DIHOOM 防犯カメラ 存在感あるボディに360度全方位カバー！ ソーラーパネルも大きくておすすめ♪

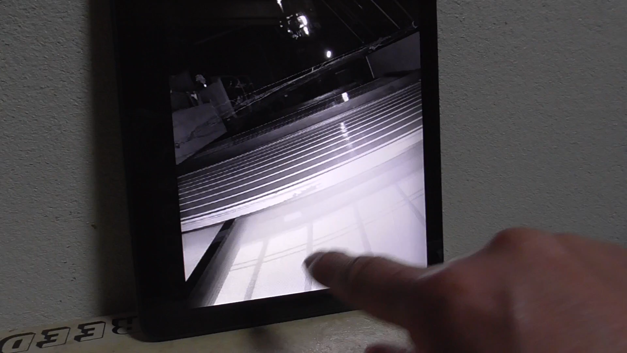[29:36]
縦に戻すのにまた一苦労ですはい、じゃあちょっと一回ね、切り替えましょう
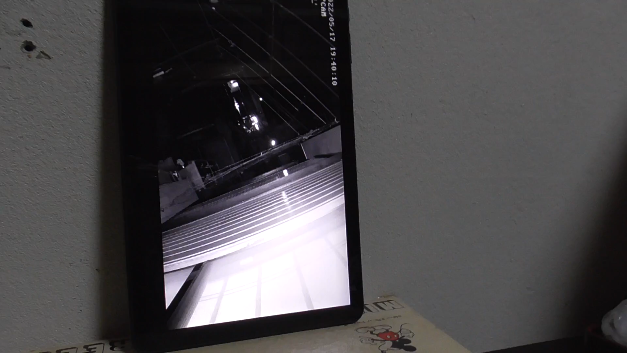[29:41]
はい、今ね、メニュー見ててあの、これ、赤化線モードなんだけどもフルカラーモードのやり方がね、
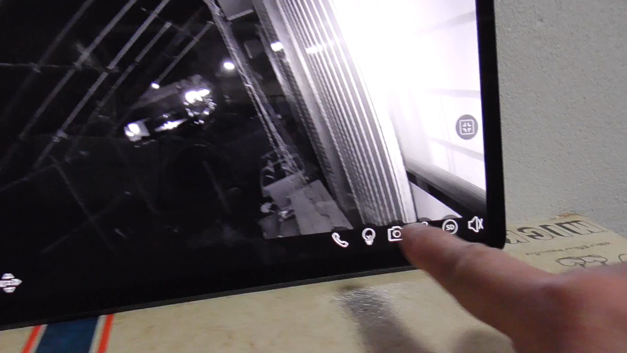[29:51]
分かりましたここ、電気、これねはい、そうすると、
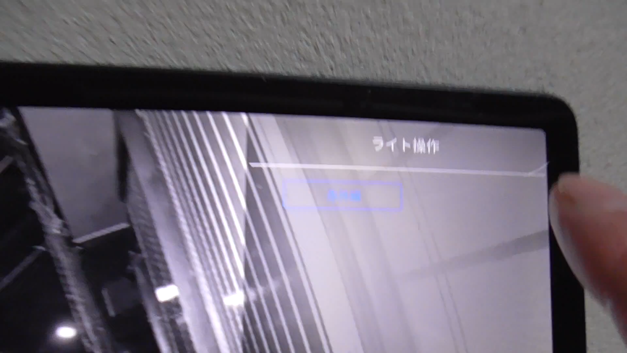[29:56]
これね、ライト操作ってあるんだけど青いのしか見れないけどここに実はね、
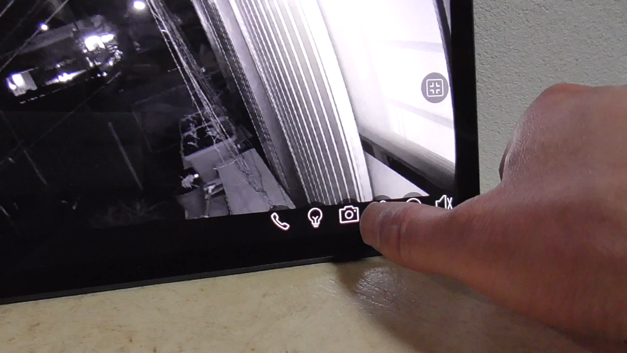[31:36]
またあの、白コレに戻りますはい、いや、びっくりだね、これねうん、操作の仕方はすごい簡単で、写真を撮りたいってなったらねここ写真のマークを押すとはい、今スクリーンショットね、
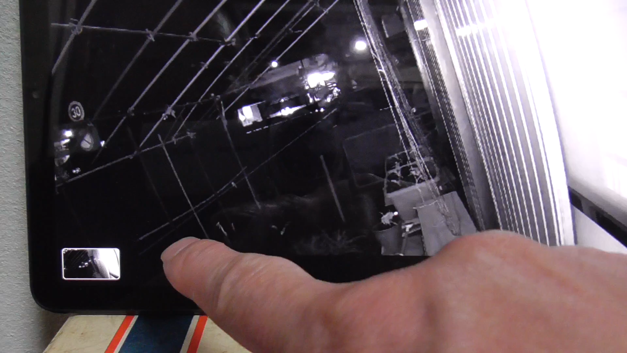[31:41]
撮りましたうん、だから録画撮りたくなったらこの録画も撮れるってことだね
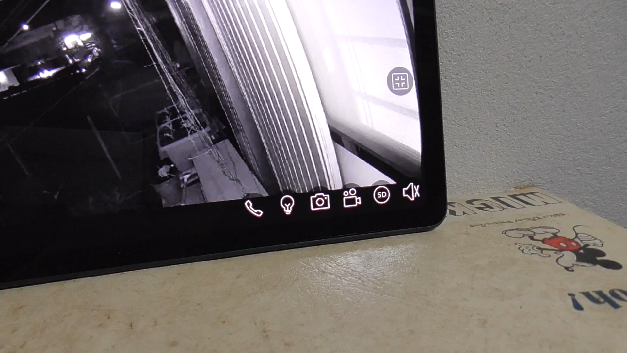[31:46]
いや、めちゃめちゃすごいねあの、
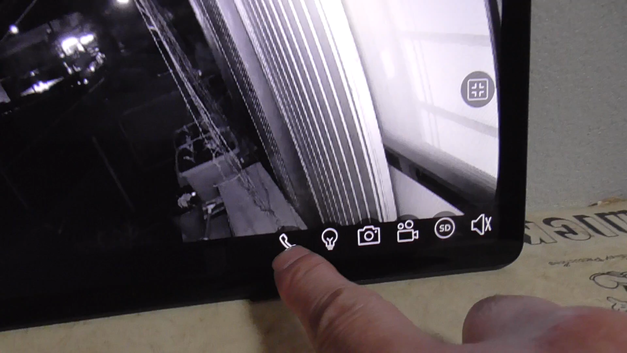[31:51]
会話した時はこの会話のボタンを押すだけね、すごいねで、SDの記録の内容を見たかったらこれを押すで、これがマイクだね、これ外の声